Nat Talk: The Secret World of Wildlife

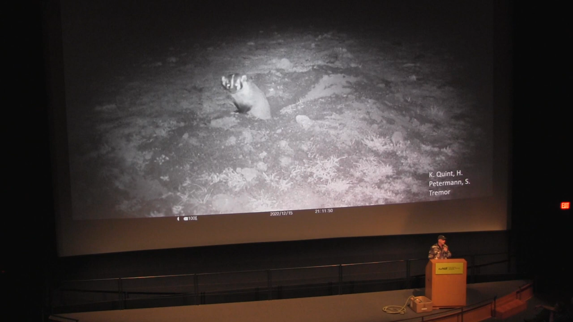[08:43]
We have both video, and this is a badger that was recently captured on camera out in the Warner Valley area.
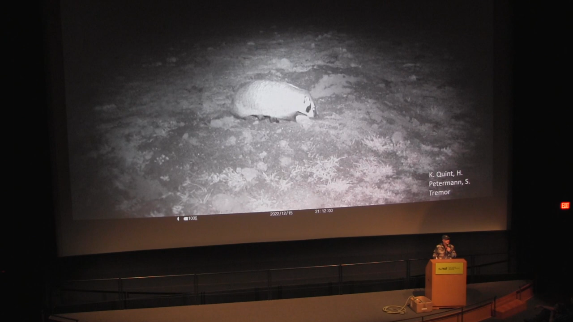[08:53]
And badger are very, very rare. We have some folks here from USGS who are doing some great work with badger up in the corner up there, so we can answer more questions maybe after. But they were doing very, very poorly in San Diego County for a very long time, and not until recently did we start seeing really good sign of them coming back. And Devin, I don't know if you could throw some information in here if it's the rodenticides or not, but they seem to be,
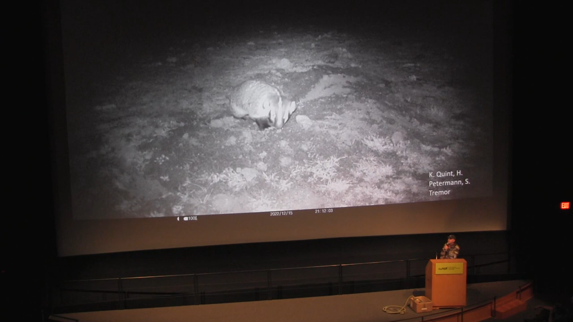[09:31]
the population seems to be rebounding, and we're getting a lot more sightings, so Devin up there is in charge of a really good database with them. But, and then this same camera the following day is this ground squirrel, a very lucky ground squirrel.
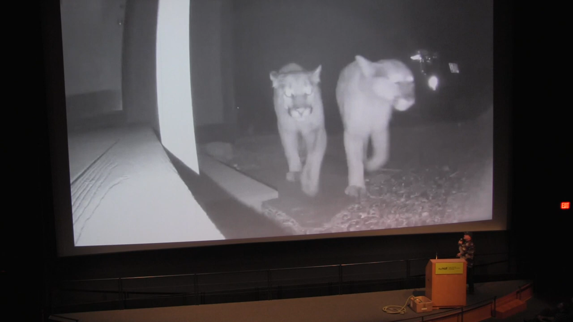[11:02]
And then this might be some cool to some people, but maybe not so to others. Lion are often found. The next one, I'm really excited about this one. There's multiple photos of this black bear.
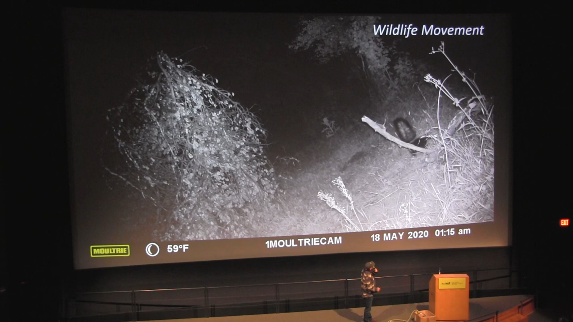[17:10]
I don't hear it, but they hear it. All the animals will hear it. You'll see every single, almost every single animal reacting to these cameras. So, not sure what his concern is. Anybody got an idea of what this gray fox is thinking? No? No? Yeah.
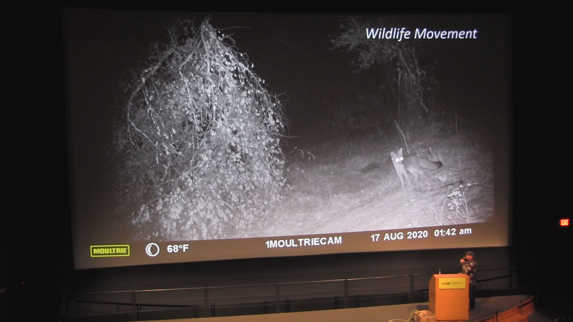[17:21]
He's probably feeling a little bit trapped. It's a little tight in there, and he's heard the camera. He's probably a little bit spooked. But you're going to see a lot of cool behaviors in a little bit. Okay. Does everybody see it?
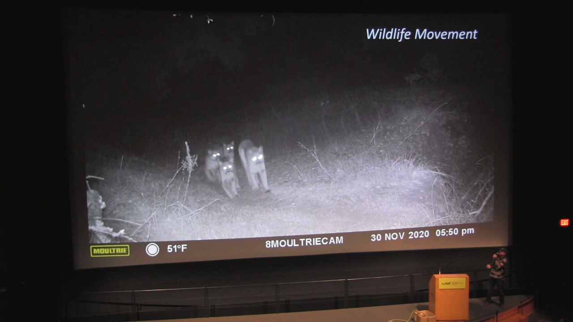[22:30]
It's still a safe place to hike, I'm sure. So this is a mother and three young mountain lion that were moving down a canyon.
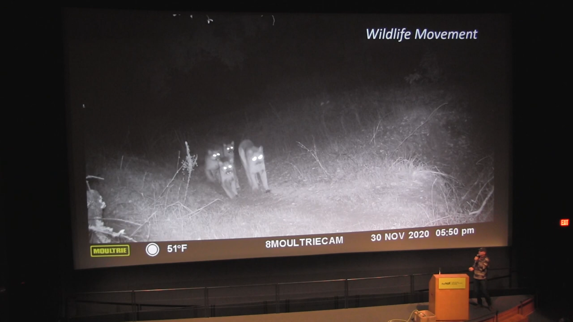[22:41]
And we, again, got them at the north end and the south end, you know, within the same evening. Really beautiful animals.
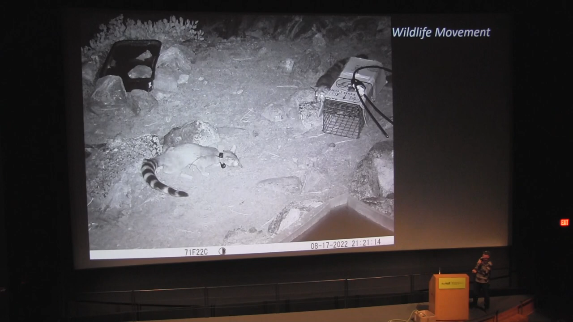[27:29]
Release them back into the wild and there they would run around for six to eight weeks with a collar and present some really cool data So this is kind of messy and I went over this with jp just to make sure i'm right There's three animals here three animals here
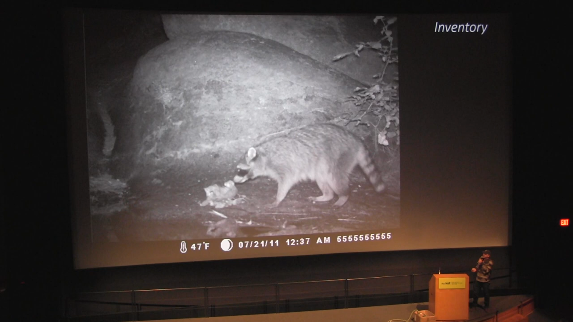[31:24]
I'm sure he heard it And uh raccoons usually have that that kind of attitude they don't have a lot of fear of things And a jackrabbit so look at the time stamp on this 5 42 a.m To me it looks like it's low light situations, but that jackrabbit's really exposed right now So yeah,
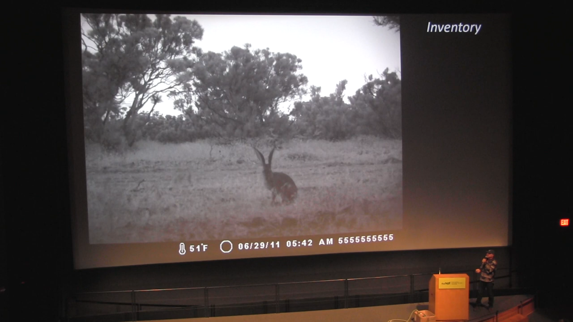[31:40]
you might have to worry about a predator being around like this guy So this is a nice big mountain lion Look at this mule deer anybody got a story on him?
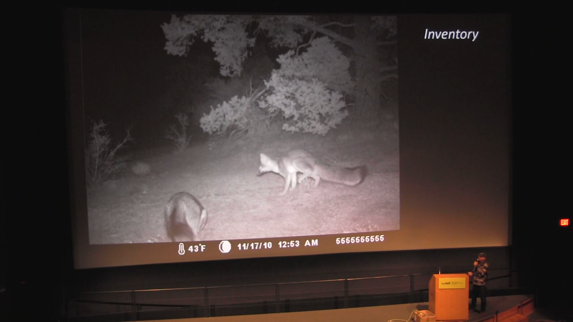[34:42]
The gray foxes You've all seen gray foxes. They live here in the city. They do very very well in the urban canyons As well as the coyotes,